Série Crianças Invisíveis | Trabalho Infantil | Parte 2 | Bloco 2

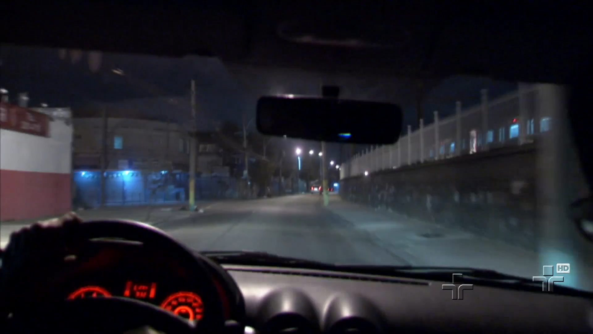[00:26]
É noite no Rio de Janeiro. Estamos em direção a uma das maiores favelas cariocas.
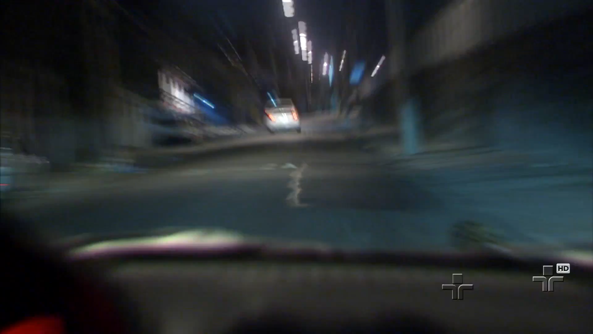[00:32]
Por questão de segurança, não podemos revelar nosso destino exato.